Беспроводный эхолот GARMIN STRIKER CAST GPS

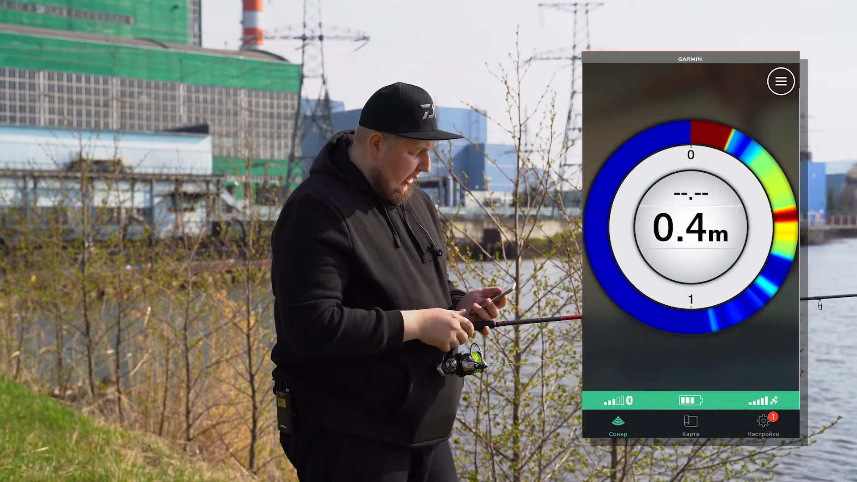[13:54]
On screen: depth 0.4 m
Это некий круг, который показывает нам толщу и где рыба у нас в какой части водной структуры присутствует.
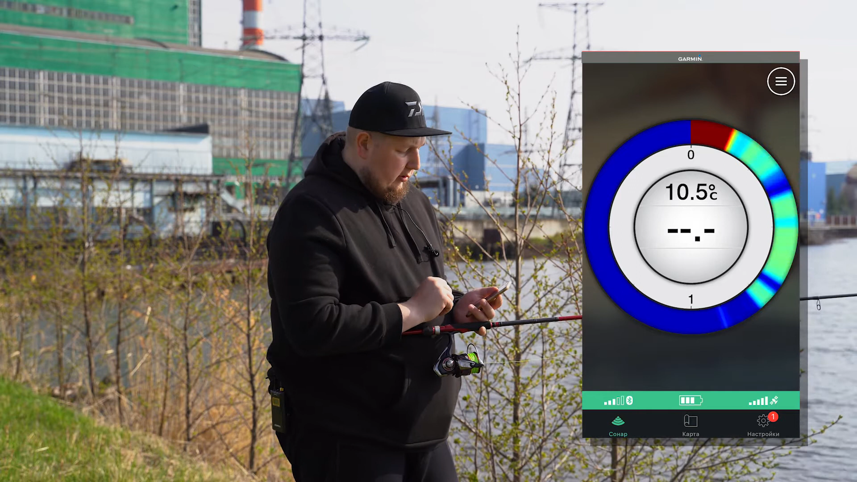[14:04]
Соответственно, сейчас эхолот нас прибило к берегу уже.
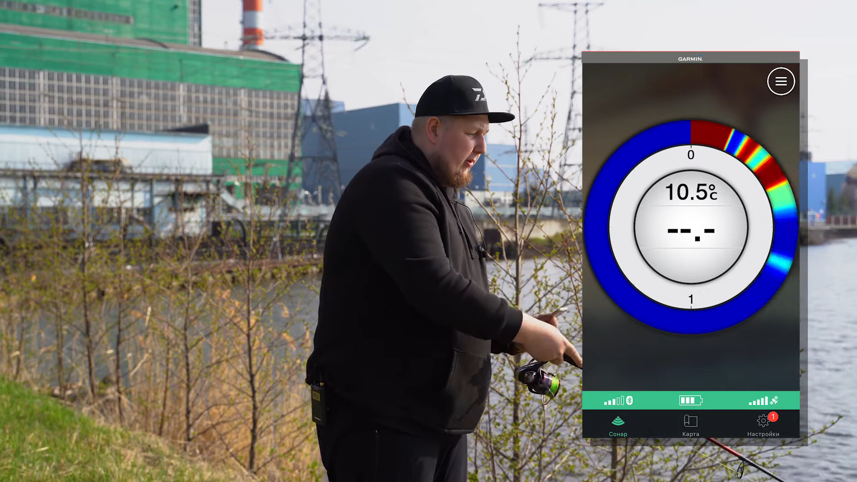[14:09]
И надо забросить, чтобы показать вам, как это работает. Забрасываем примерно на 30 метров сейчас.
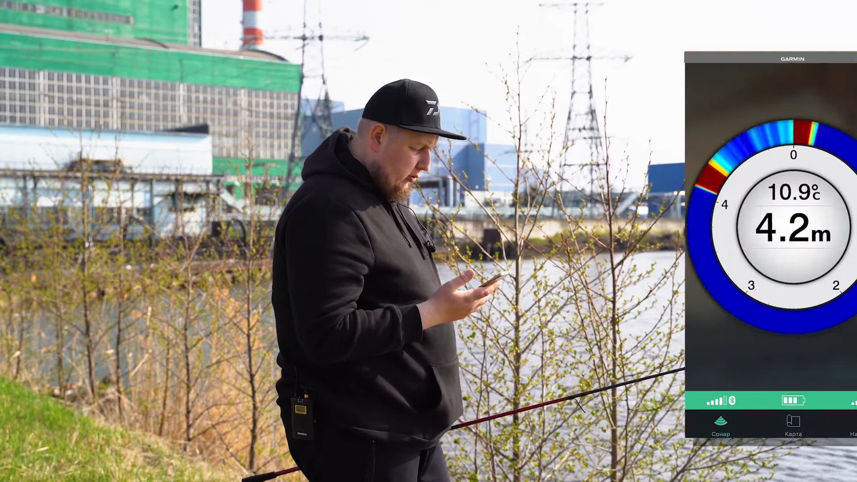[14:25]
On screen: depth 4.2 m, water 10.9°C
Видим глубину 4,2 метра. Видим донную структуру.
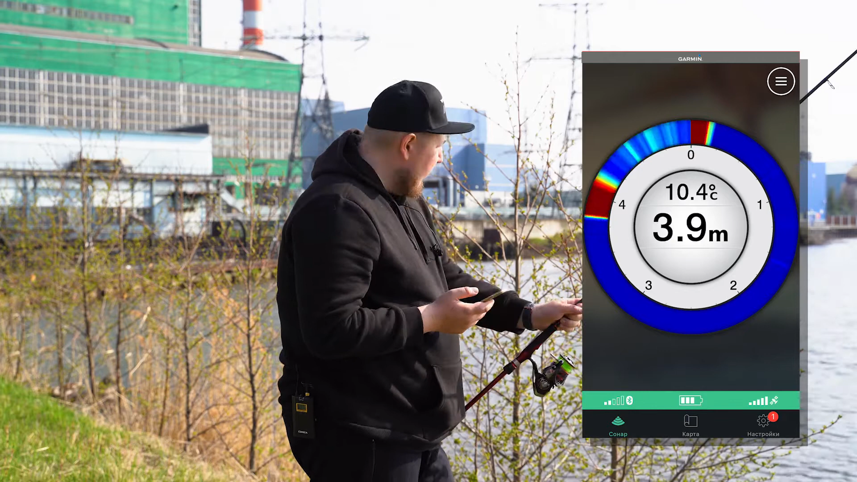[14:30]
On screen: depth 3.9 m, water 10.4°C
И сейчас все быстро меняется, потому что датчик несет к нам. Соответственно, в зимний период, когда рыбалка происходит в лунке, никуда ничего не двигается, и мы спокойно можем ловить с флешером и находить там рыбу.
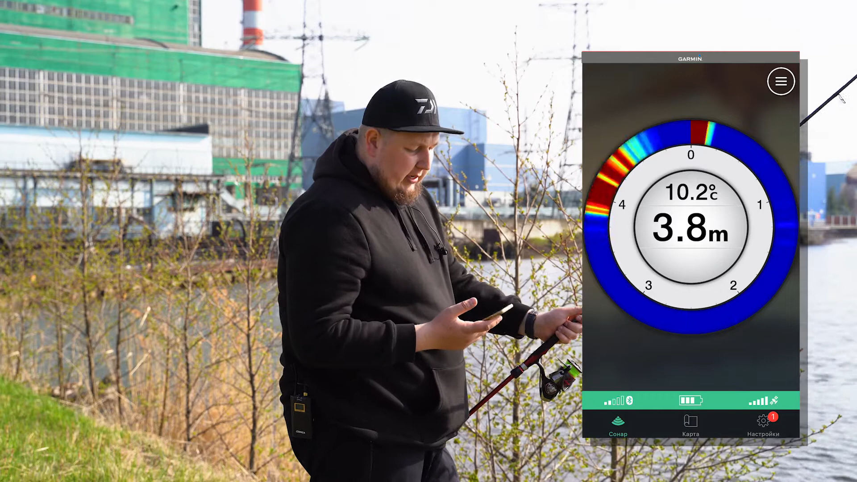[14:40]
On screen: depth 3.8 m, water 10.2°C
Выключаем этот режим. Переходим опять в традиционный. Сейчас попробуем половить, покидать на частоте 455 кГц. Здесь у нас картинка, по моему мнению, стала немножко похуже.
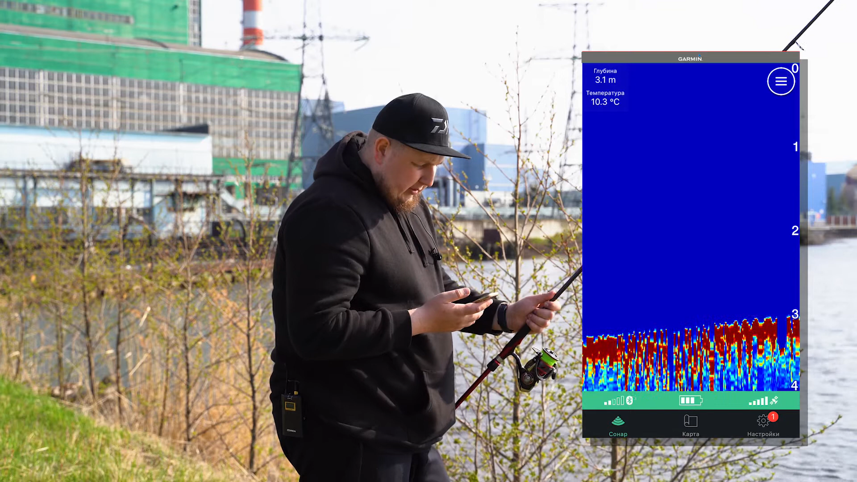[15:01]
On screen: depth 3.1 m, water 10.3°C
Давайте посмотрим, что будет на 260. Вот так они отличаются. 260 на такой небольшой глубине более подробную картинку показывает.
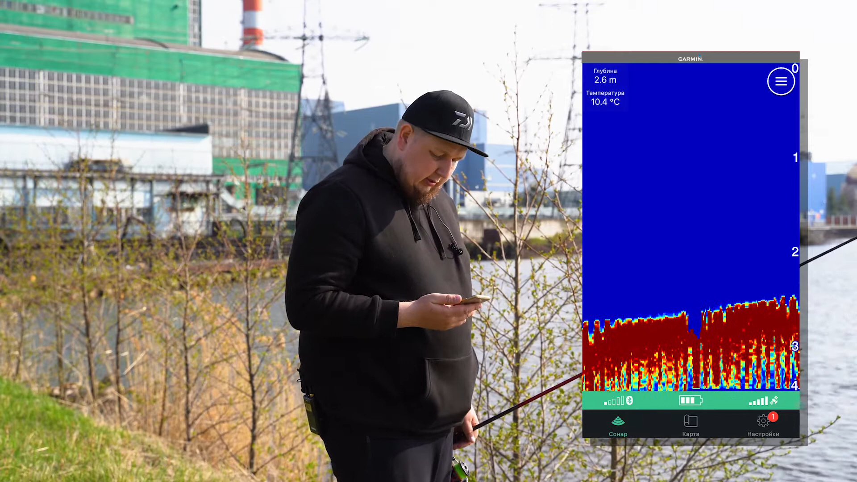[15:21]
On screen: depth 2.6 m, water 10.4°C
Видим при ямке. Вот эхолот сейчас несет волной, и он аккуратненько рисует, отрисовывает нам всю структуру дна.
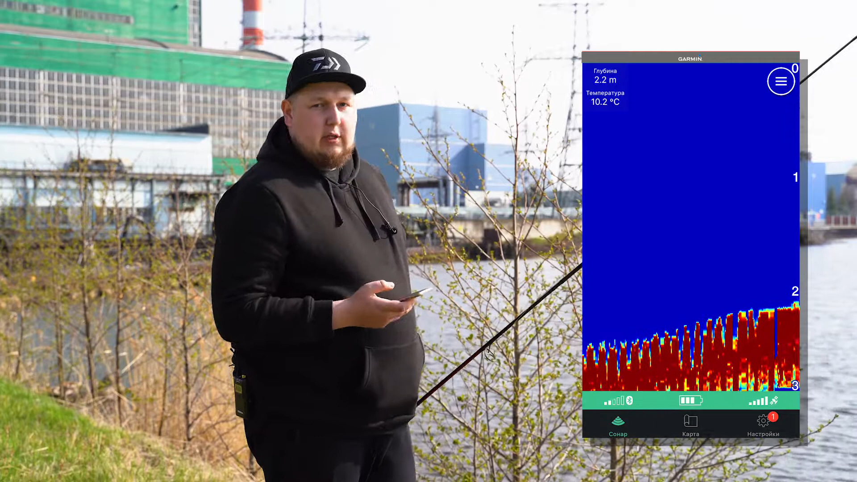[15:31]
On screen: depth 2.2 m, water 10.2°C
Но также у нас в эхолоте есть такая функция, как карта. Здесь необходимо разрешить доступ к геоданным.
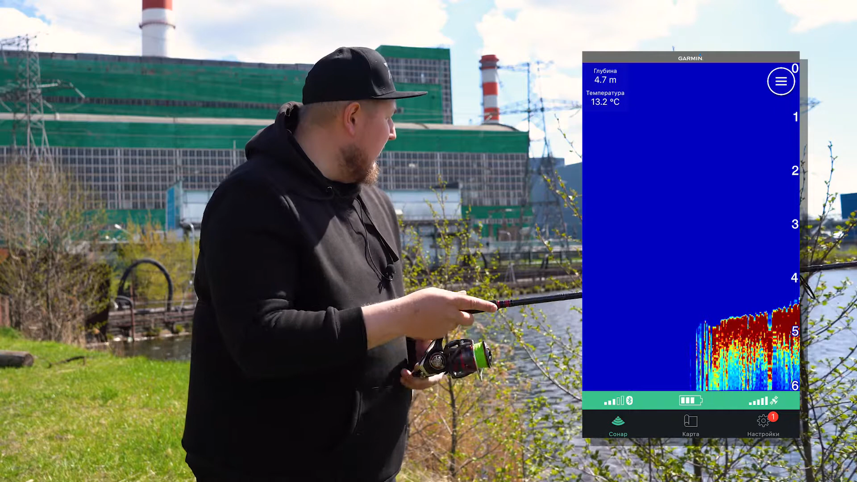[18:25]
On screen: depth 4.7 m, water 13.2°C
Хочу заметить, что связь не обрывается. Я уже использовал много разных портативных эхолотов.
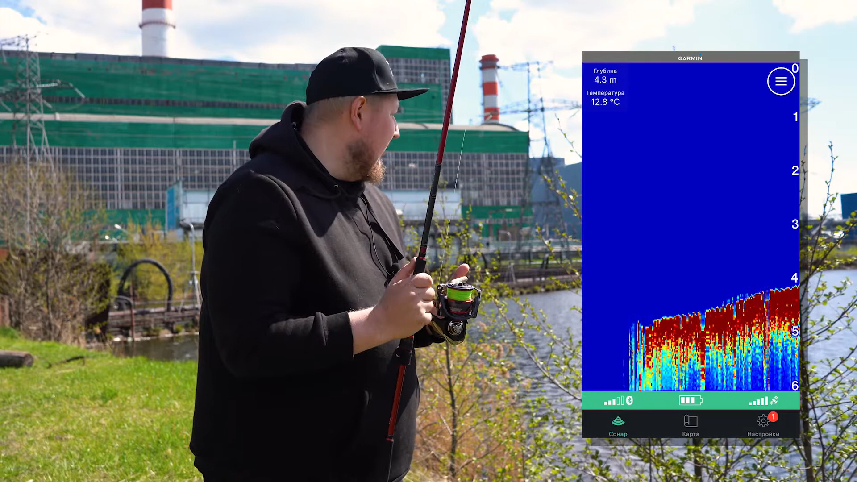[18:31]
On screen: depth 4.3 m, water 12.8°C
И у них есть такая проблема, что они обрываются после заброса, после приземления на воду, немножко утопают в воде, и сигнал теряется.
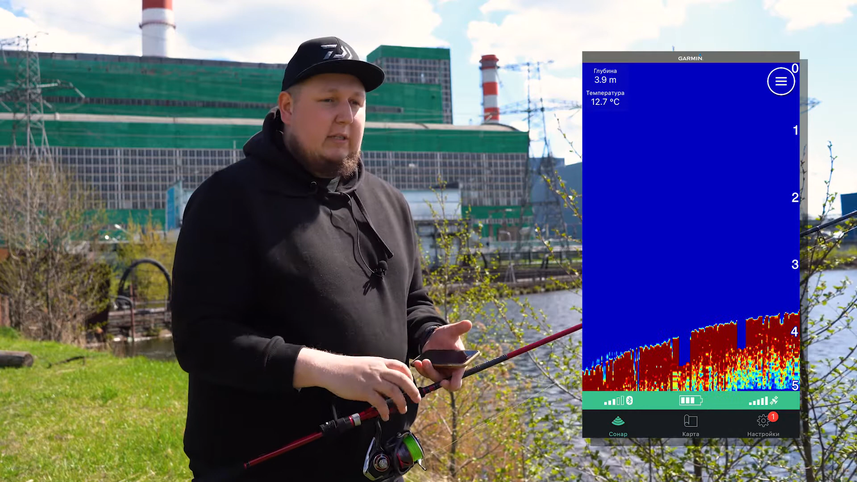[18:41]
On screen: depth 3.9 m, water 12.7°C
Потому что сигнал не передается через воду. Приходится восстанавливать связь, не всегда это получается. Здесь пока что такой проблемы нет. Все отлично работает, ничего не рвется. Сейчас вот смотрим, да, у нас тоже пока что на асфальтичке здесь чуть влево кинул. Рыбку не видно. А вот, смотрите, целая здесь стайка. Прямо вот вверху это у нас здесь трава.
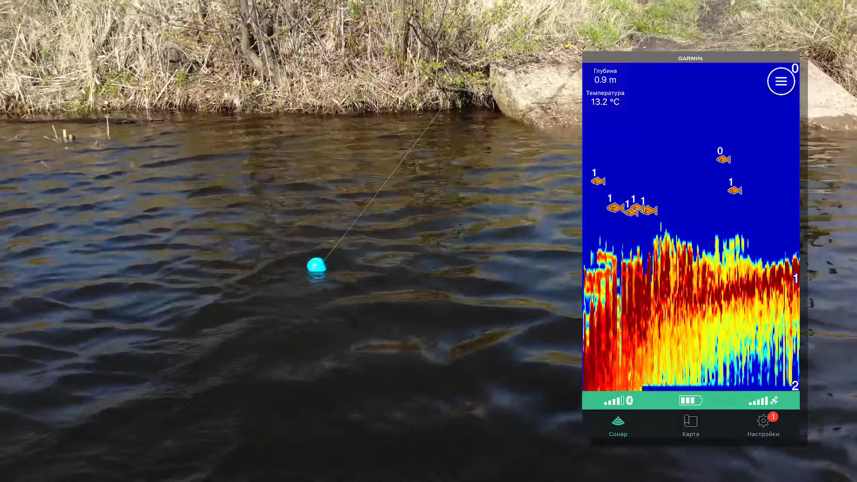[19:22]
On screen: depth 0.9 m, water 13.2°C
Трава идет, растет. И смотрите, сколько здесь рыбки над ней есть. Рыбка небольшая, скорее всего, это окушки, но ее очень много на метровой глубине. Прямо огромное количество, огромная стайка. Мы, кстати, взяли с собой удочку, можем попробовать ее поймать. Точнее, спиннинг. Как раз с маленькими, небольшими приманками.